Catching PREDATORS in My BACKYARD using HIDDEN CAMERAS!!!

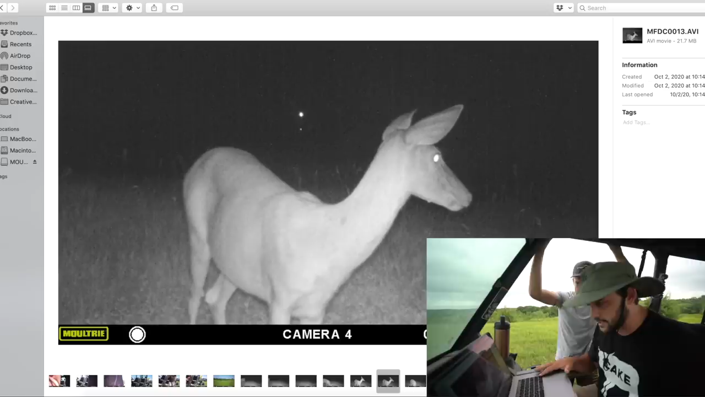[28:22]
So we got a doe, that's good. Not sure why it says it's October 2nd, but it just does. Oh, it's because I didn't set that up. I probably should have done that, but it's okay. So, dude, this thing just rapid fire records. Oh, what is that guy?
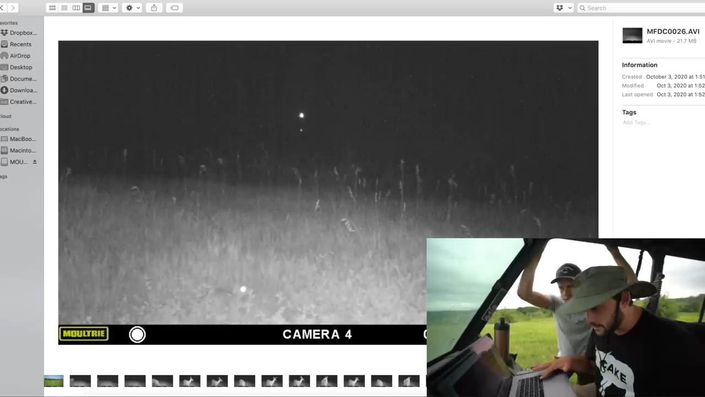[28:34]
Rabbit. Isn't that a rabbit, ain't it? Yep, a little bunny. Hey, look at, you think that's Jimothy? You think he got out of his cage? That ain't Big Chungus. You don't think that's Little Chungus. Look at that little guy.
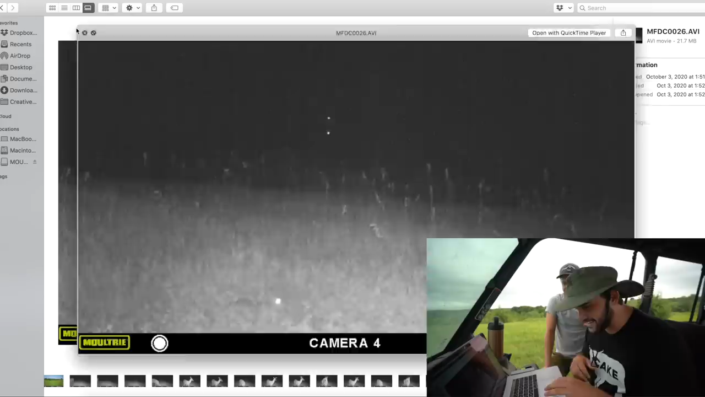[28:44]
All right, so a rabbit. So rabbits like the corn too, that's nice. Okay, so now we're dealing in the daylight. Okay, now we're back to nighttime with Chungus.
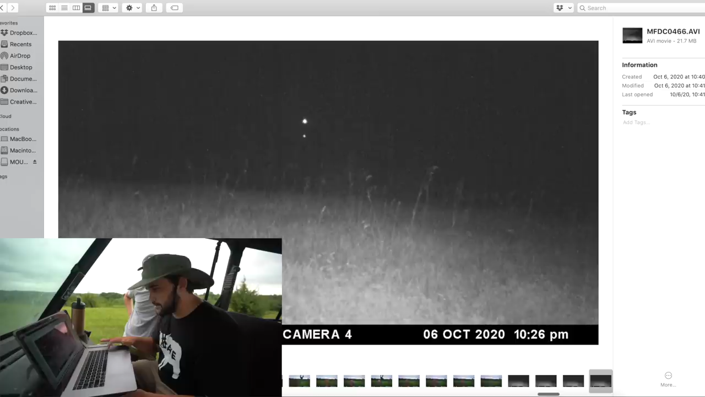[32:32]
Okay, might be her again. Not sure. It's kind of, that's the thing with the does. It's kind of hard to tell. Like, bucks, you can tell based off their horns if it's the same one, but.
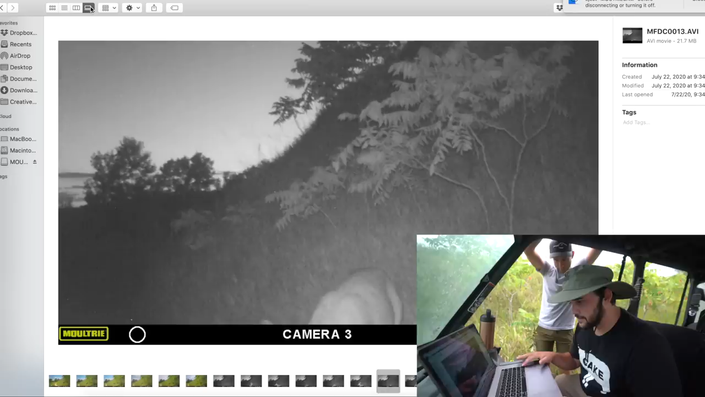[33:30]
Guess we need to point them down a little more. I was gonna say, it's sitting, I didn't think that one was sitting that high, but it's sitting a little bit high. So it's definitely gonna miss some low ground stuff, which, I mean, for deer purposes, that's okay.
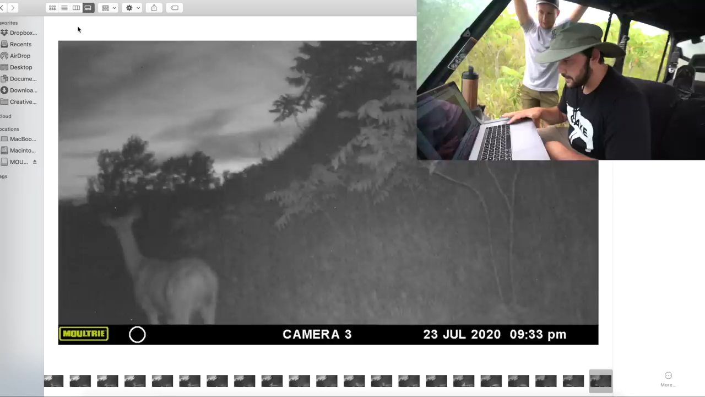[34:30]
So far, lots of does. Poor camera angles and lots of does. I mean, dude, they just live here. I mean, they are just sticking around. Yep. I mean, buddy's been here for like 2 hours.
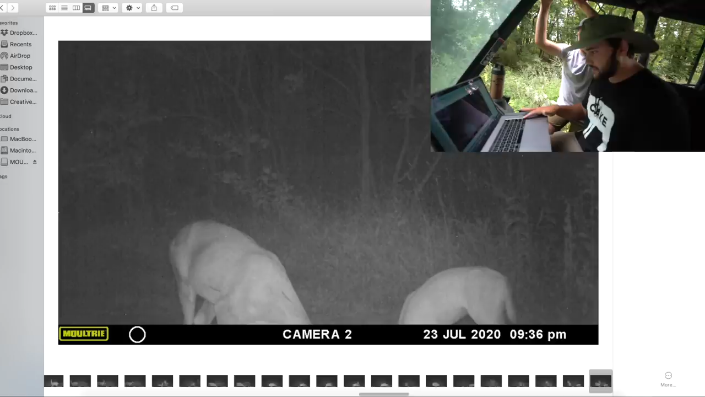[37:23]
So not a bad thing. Oh, is that Ricky? Son of a gun. You little son of a gun. Look at that guy. He's over there munching on the corn. You gotta chop him. He's gonna ruin the old corn strut, I can tell you that much, because they love corn just about as much as deer. Oh my gosh, there's a family of them. Boys. Rip to the quail, rip to the ducks, these little sons of guns. Luckily, we're not like super close to the animals or anything, so don't think we're like baiting them near it. We're still a decent ways away, but the camera was sitting up a little high.
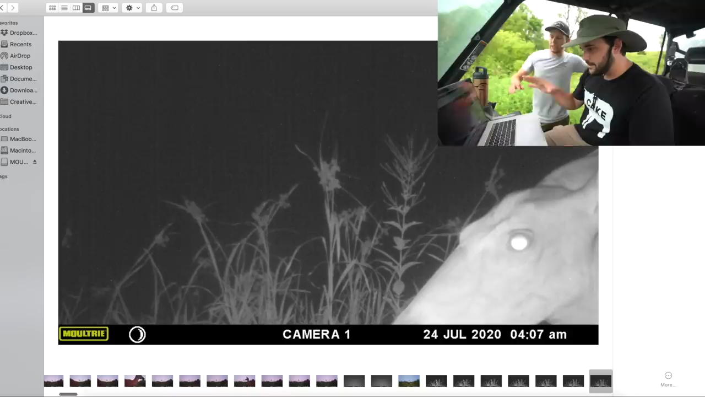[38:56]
We need to higher and angle it lower. Like, it's fine for deer, but to get the coyotes, I don't think it's.
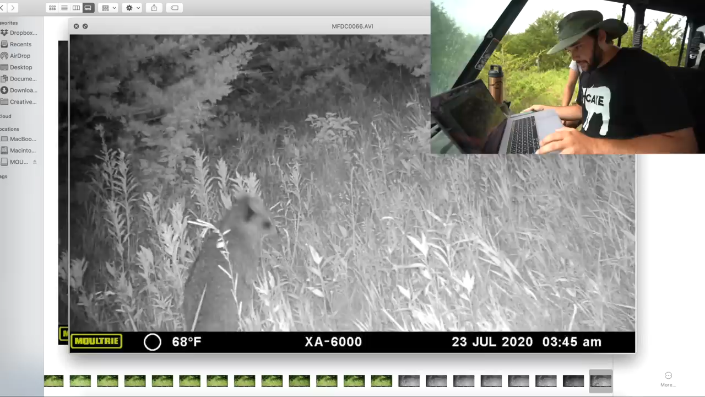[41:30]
Why is the camera moving so much? I think Buddy's climbing the pole right now. Might be. He's pole dancing or something. He's sniffing. Freaking raccoons. Son of a gun. I mean, it is a predator. It is a predator. Not exactly the one we're after, but it is a predator.
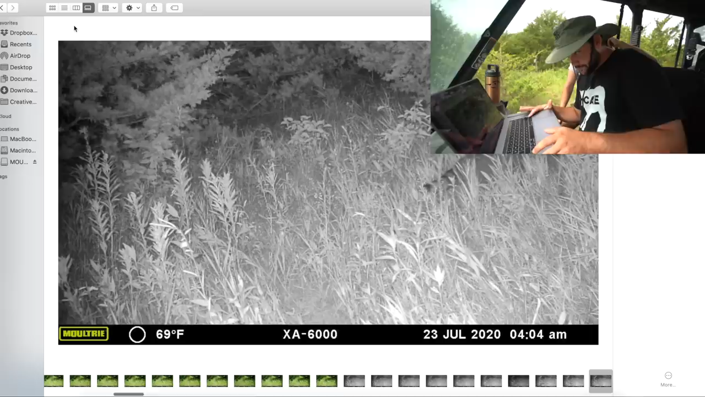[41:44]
Ooh, oh, multiple. We got two of them. Two raccoons. Lots of raccoons. Hey, deer, how you doing? Big grass guy. A lot of grass going on so far.